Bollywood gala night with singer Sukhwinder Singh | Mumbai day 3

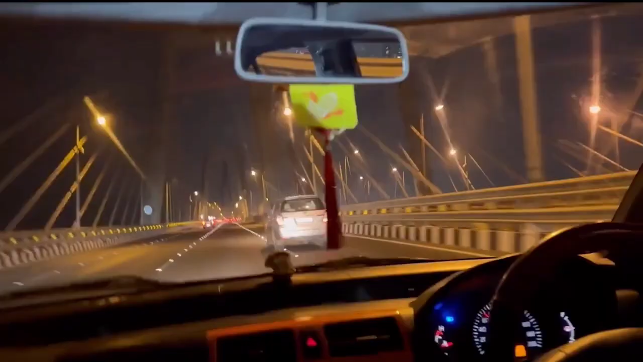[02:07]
A light light. It's 4.5 minutes. It's very big. There's a light too.
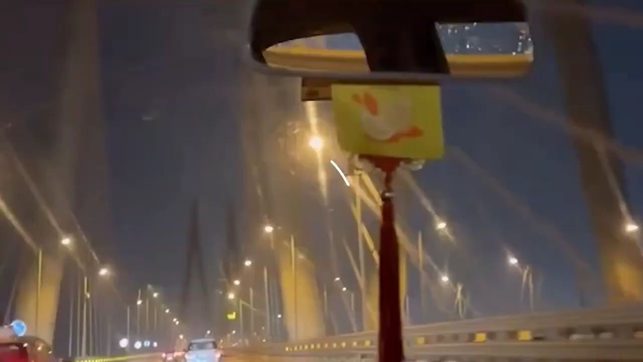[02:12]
It's a pillar, right? Yes. It's a light light.